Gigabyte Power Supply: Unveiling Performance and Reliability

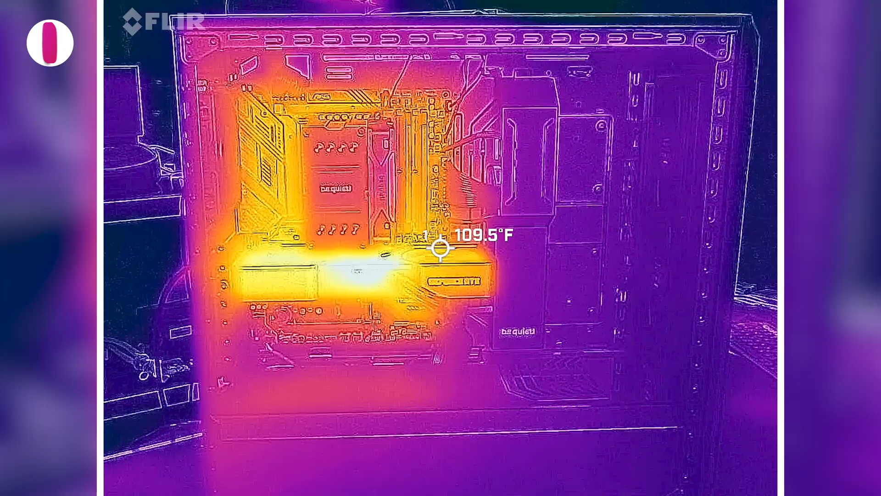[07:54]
On screen: spot 109.5°F
You know, I'm never going to miss a chance to get out the old FLIR camera. So let's take a look at our power cables here. The hottest one is going to be right at the GPU.
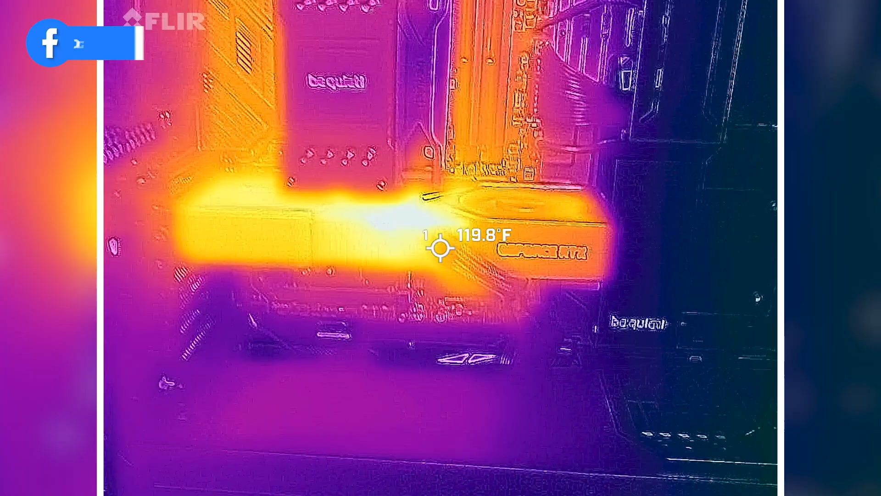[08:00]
On screen: spot 119.8°F
You'll see what we're showing here, about 130 degrees Fahrenheit. Look at that hotspot on the GPU, over 160 right there.
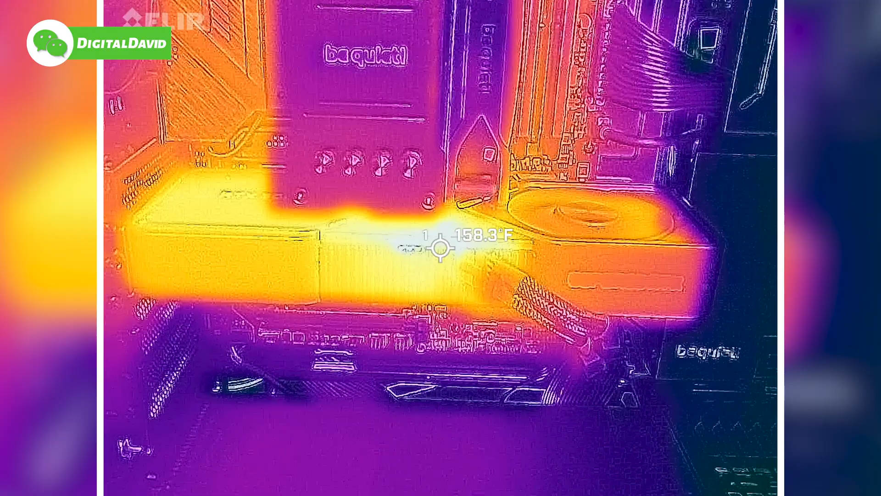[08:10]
On screen: spot 158.3°F
Got a lot of power and juice flowing over 300 watts to our GPU from the power supply.
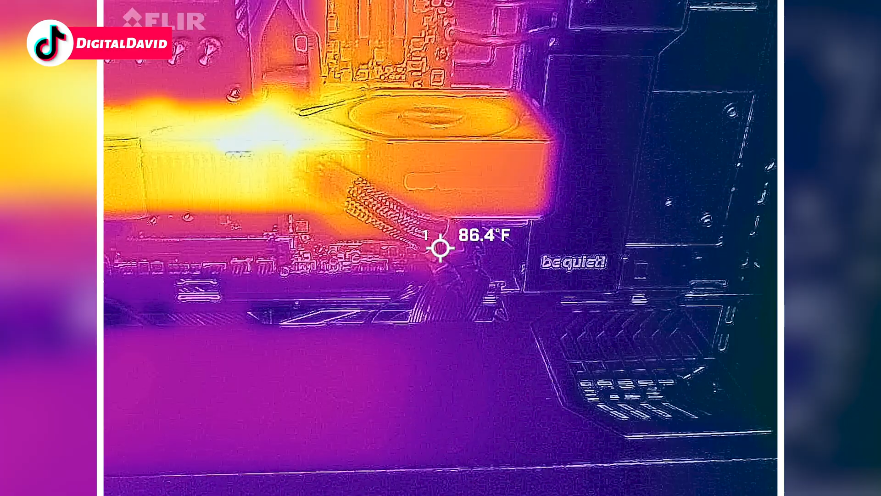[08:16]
On screen: spot 86.4°F
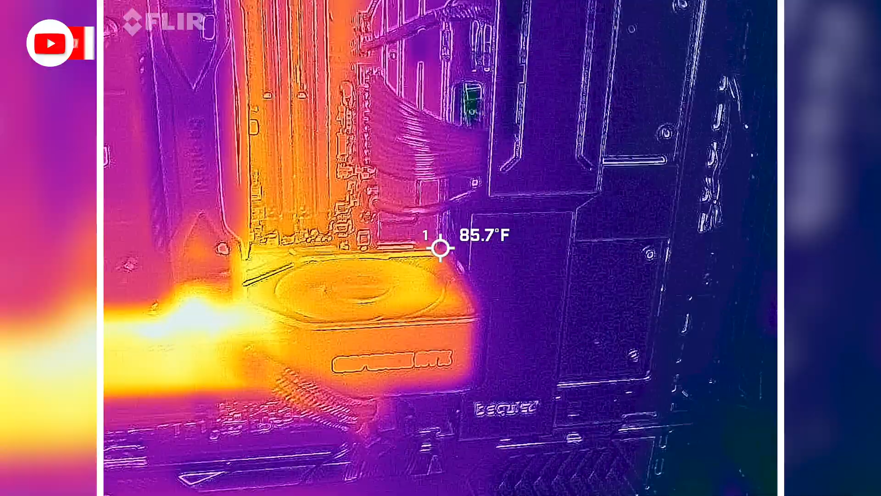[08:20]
On screen: spot 85.7°F
Motherboard cable, nice and cool right here.
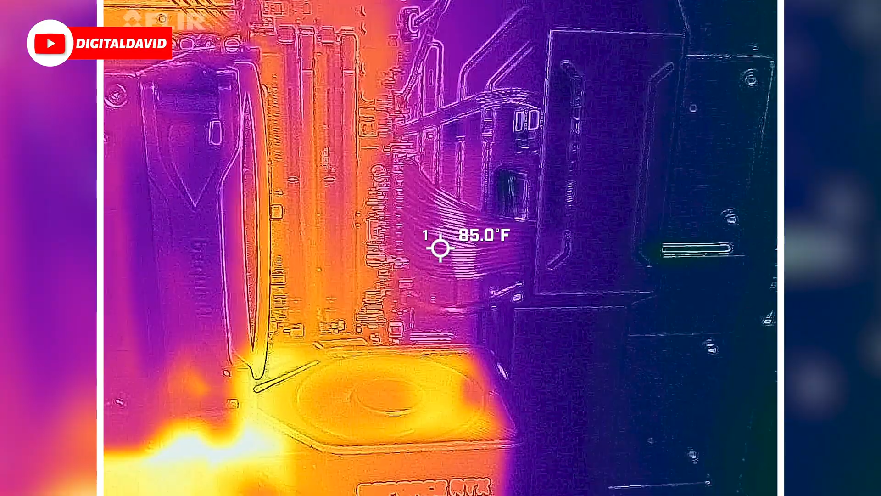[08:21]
On screen: spot 85.0°F
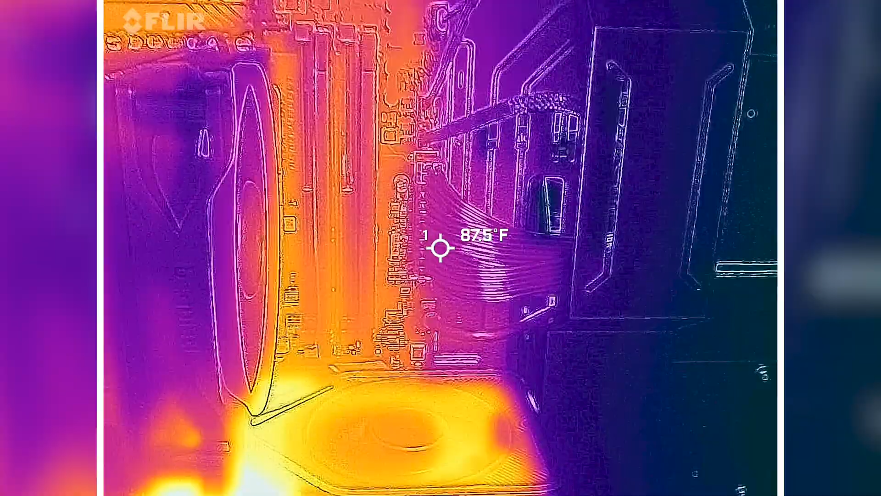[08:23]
On screen: spot 87.5°F
Take a look at those temps, right at around 90 degrees.
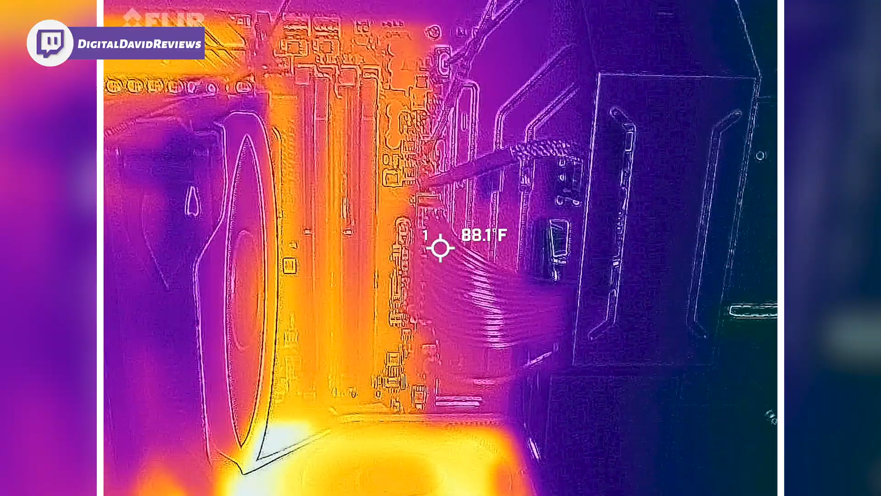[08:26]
On screen: spot 88.1°F
Let's go see our CPU.
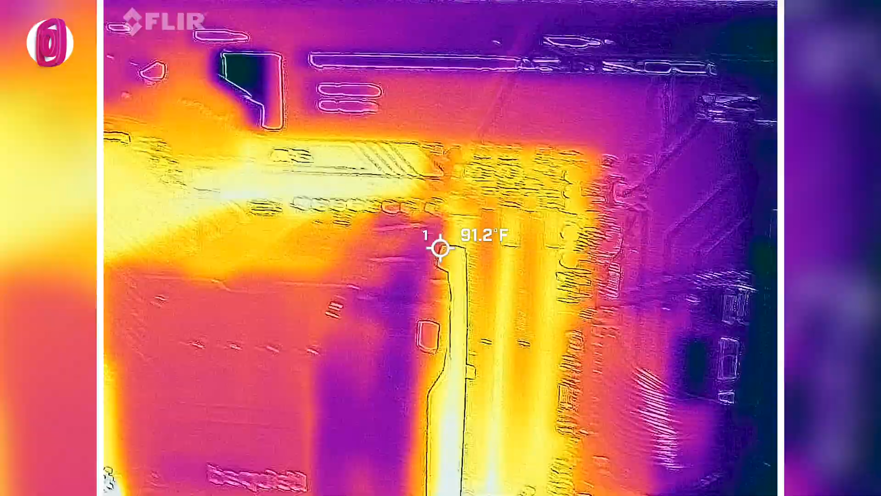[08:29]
On screen: spot 91.2°F
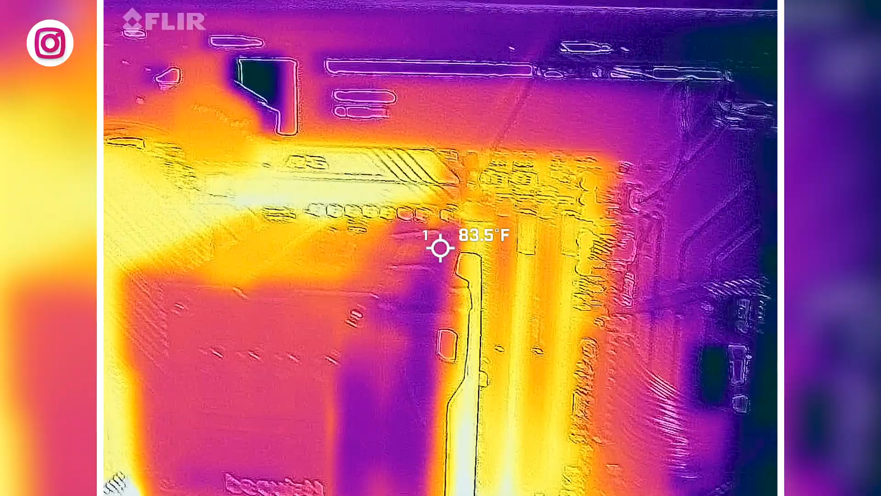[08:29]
On screen: spot 83.5°F
Definitely warmer there on the board.
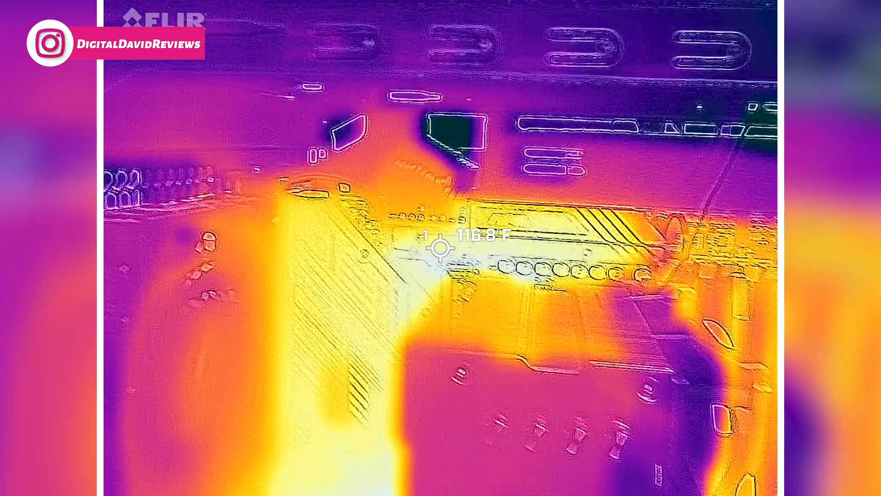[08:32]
You'll see both cables around the 100,
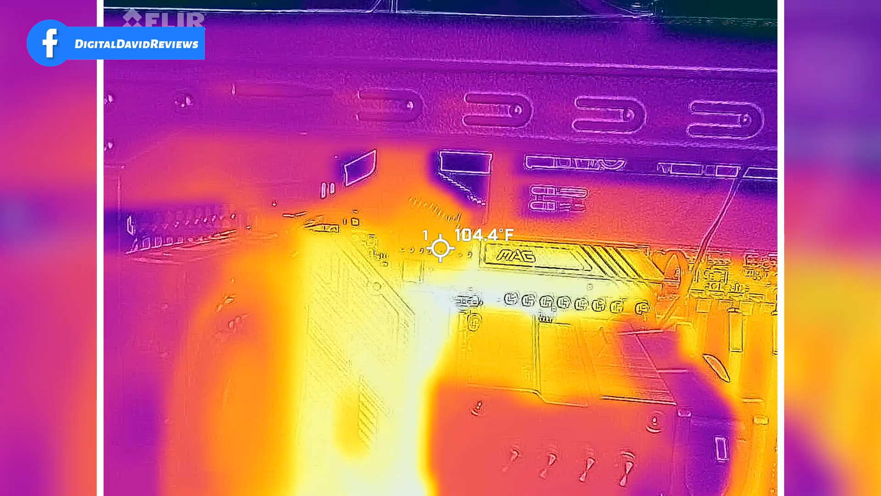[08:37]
On screen: spot 104.4°F
105 degrees Fahrenheit for our CPU power.
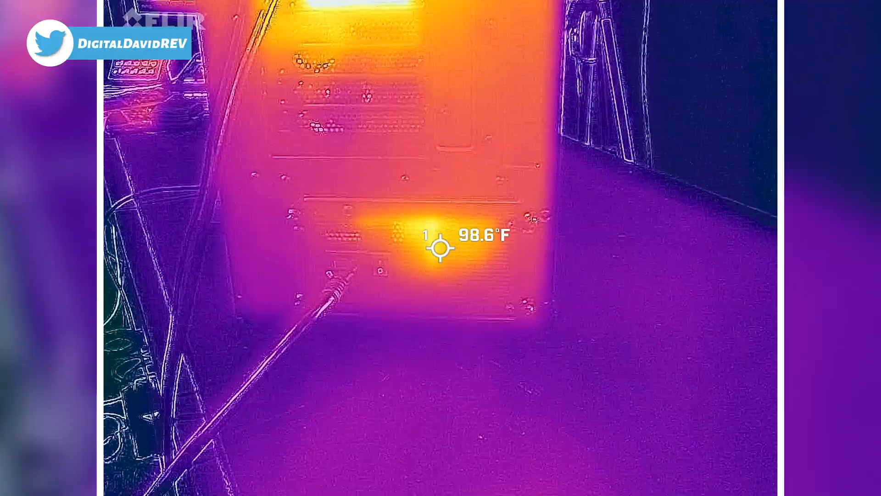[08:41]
On screen: spot 98.6°F
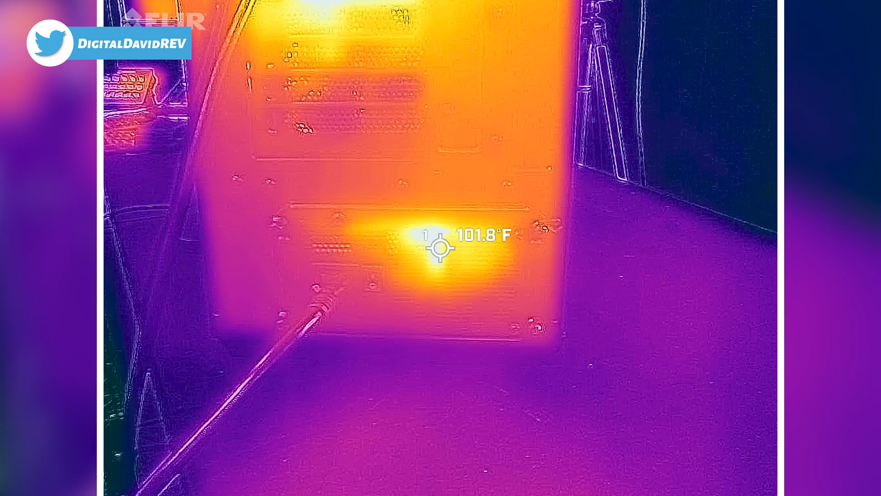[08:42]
On screen: spot 101.8°F
Back side of the unit, peeking in there, you'll see right around 100 degrees or so, up to maybe 110 at that hotspot through the mesh on the back.
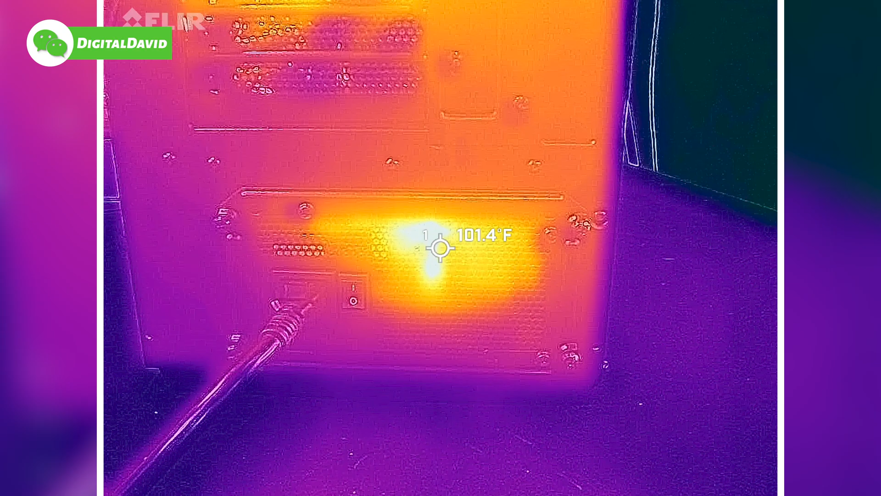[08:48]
On screen: spot 101.4°F
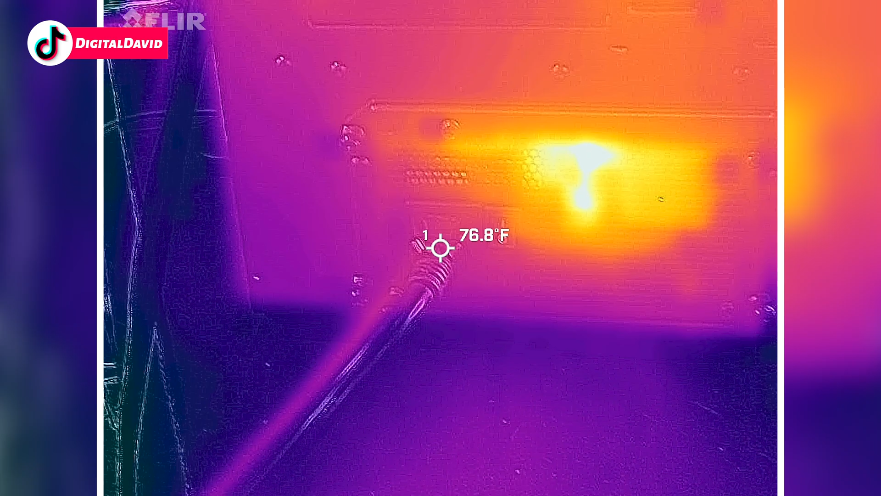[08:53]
On screen: spot 76.8°F
Nice and cool at the main power cable coming in.
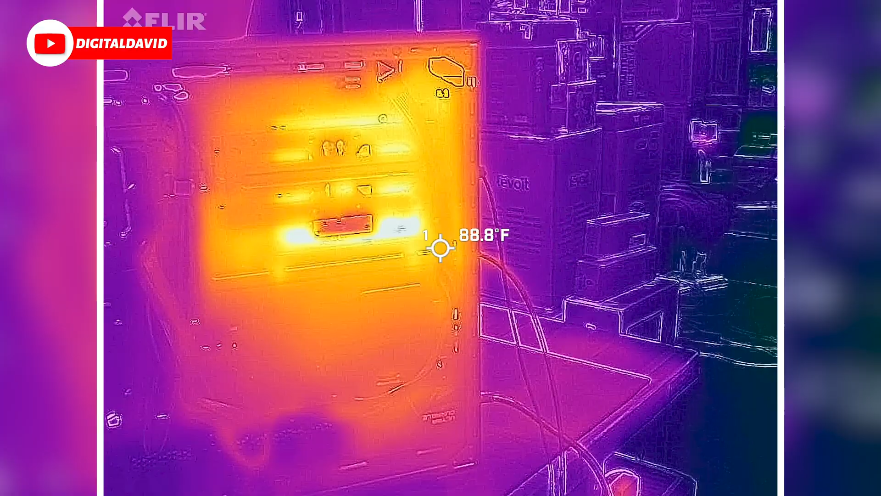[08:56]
On screen: spot 88.8°F
And very back, you'll see CPU cables a little bit warm back here.
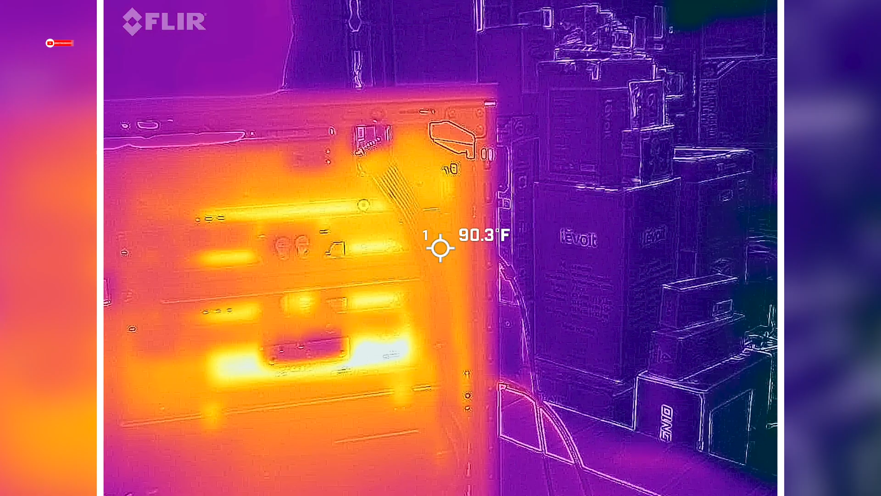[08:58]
On screen: spot 90.3°F
We got both of them connected together.
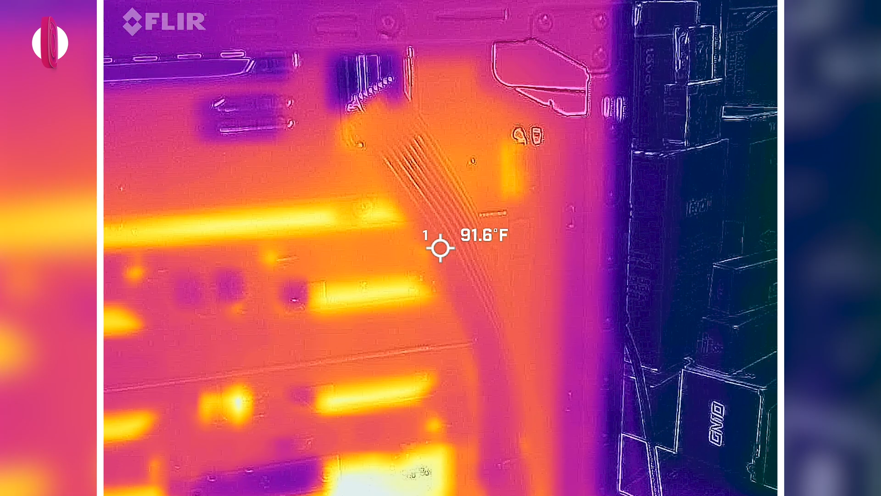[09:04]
On screen: spot 91.6°F
So that might be one of the reasons and all that heat from the board on the back, but around 90 degrees and it drops off as we get further down.